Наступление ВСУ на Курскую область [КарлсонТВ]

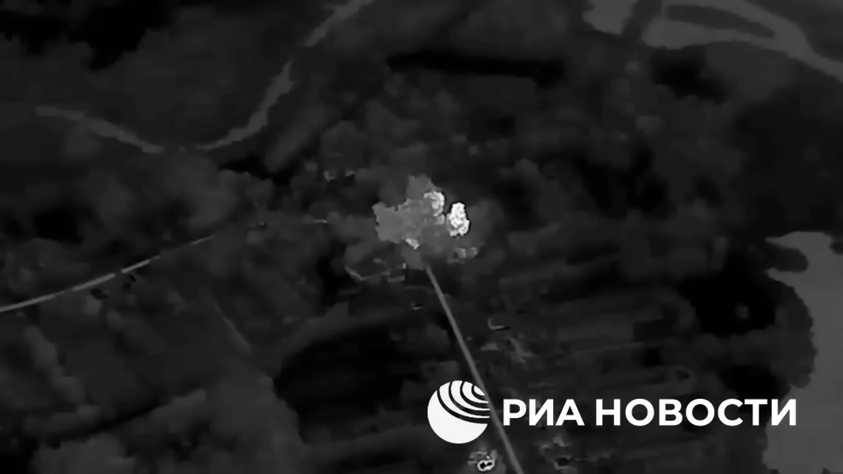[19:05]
или это подразделение, по которому был нанесен ракетный удар в селе Дарьино. Ключевым моментом для украинцев было продолжать двигаться вперед, иначе они стали бы легкой добычей.
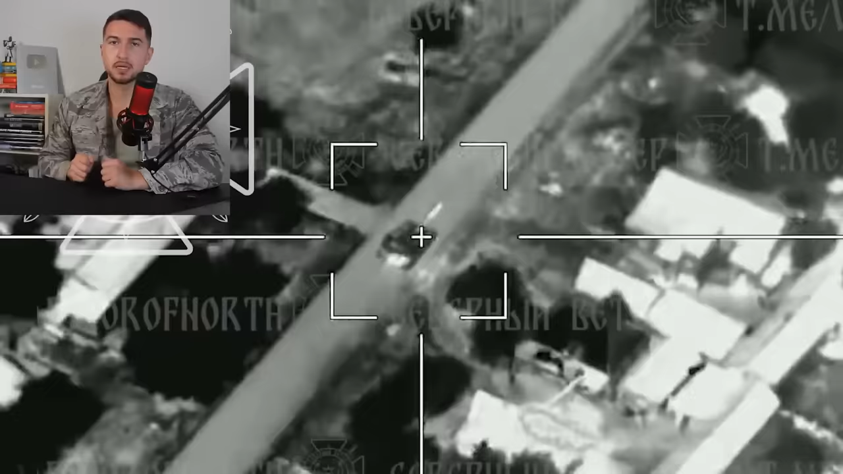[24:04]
Один из этих танков был атакован дроном Камикадзе и в конечном итоге уничтожен. Украинские подразделения начали наводнять этот сектор.